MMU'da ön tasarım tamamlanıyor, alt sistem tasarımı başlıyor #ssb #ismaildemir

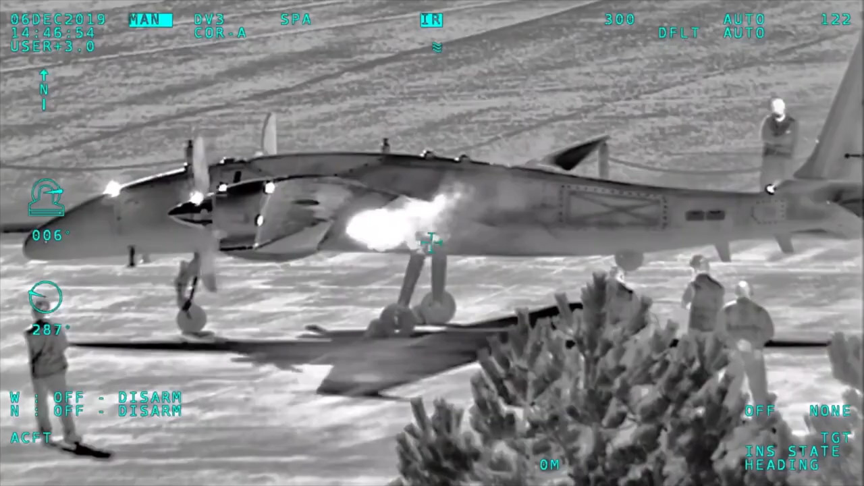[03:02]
Baykar tarafından tasarlanmış ve maksimum kalkış ağırlı 5,5 tona kadar ulaşan devasa bir İHA sistemi.